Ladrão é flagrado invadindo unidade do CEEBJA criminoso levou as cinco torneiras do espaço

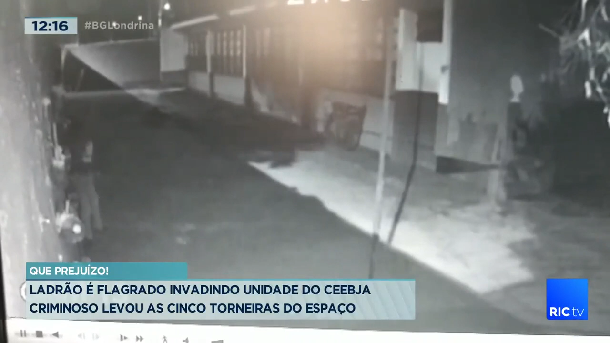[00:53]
O prejuízo dessa invasão é visto nas pias. Cinco torneiras do Cebeja Herbert de Souza foram furtadas.